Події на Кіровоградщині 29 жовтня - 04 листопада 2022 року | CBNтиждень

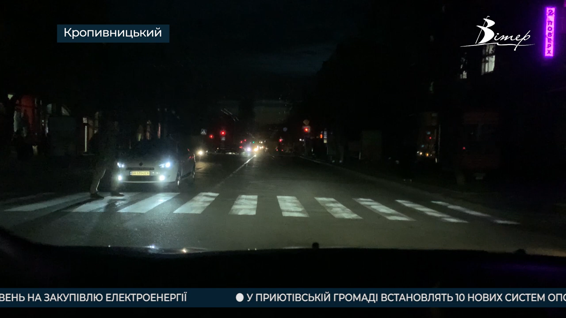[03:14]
Через те, що вулиці не освітлюються, пересуватися стало неабияк складно. Дівчина каже, пішоходи стали непомітними.